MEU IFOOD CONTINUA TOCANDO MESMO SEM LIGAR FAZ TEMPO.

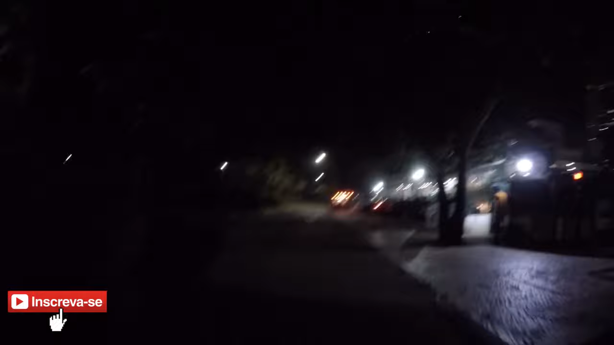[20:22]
De ida, entrega e volta 12km Mas como não tem volta Aí... É... Show de boca, né? Rapaziada, acho que a entrega é aqui Nesse condomínio aqui Deixa eu ver...
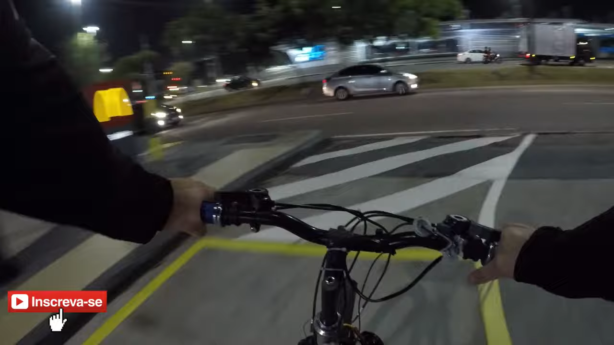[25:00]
Que as taxas do iFood é um cocô? Ô papai Fechou? Fechou Bem na hora, meu irmão Bem na hora Eita porra Fechou Não sei se vai dar tempo pra eu atravessar e do outro lado de lá, né? Bota aqui Bota aqui pra lascar
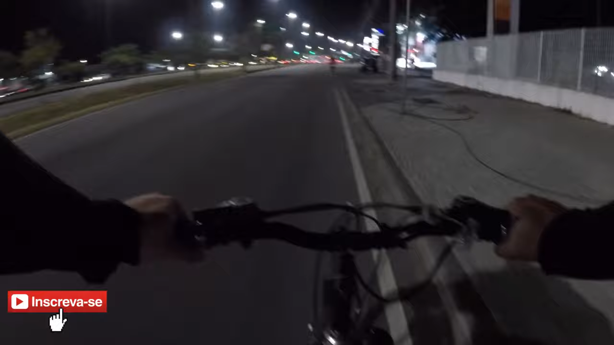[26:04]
Não conheço, não conheço? Tô chegando Isso aí, menino bom? Tá Olha o meninozinho com... Com a bike aro 29 Ainda consegui passar dele ainda Eita, meninozinho fraco Vamo que vamo, dois Vamo que vamo, vamo que vamo Rapaziada, o rapaz desse condomínio aqui